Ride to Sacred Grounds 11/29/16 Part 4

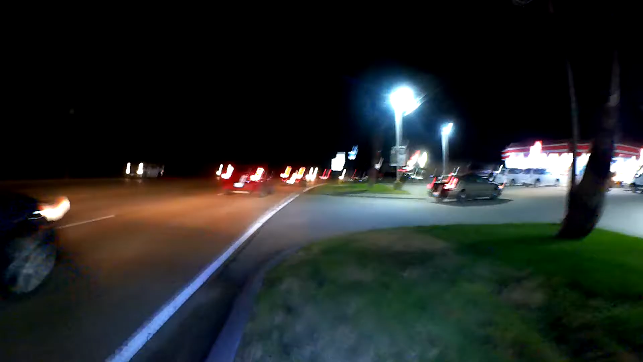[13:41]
Yeah, went off road for a minute there. A lot of cars coming.